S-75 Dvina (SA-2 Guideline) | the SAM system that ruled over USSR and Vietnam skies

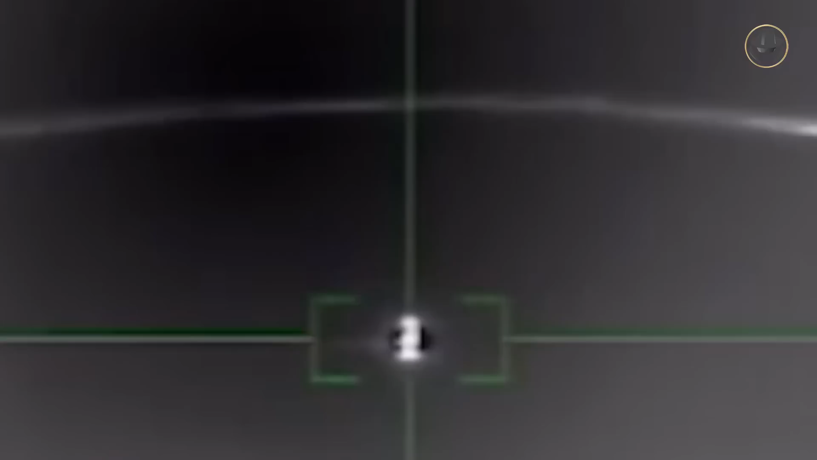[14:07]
On February 14, 2020, a tornado of the Royal Saudi Air Force was shot down by a two-stage surface-to-air missile, probably a V-750.
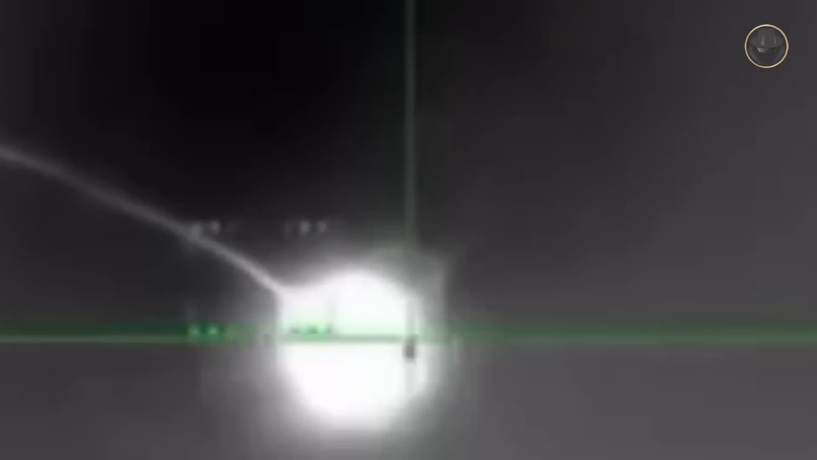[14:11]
We have to add that in the 1992-1995 Bosnian War,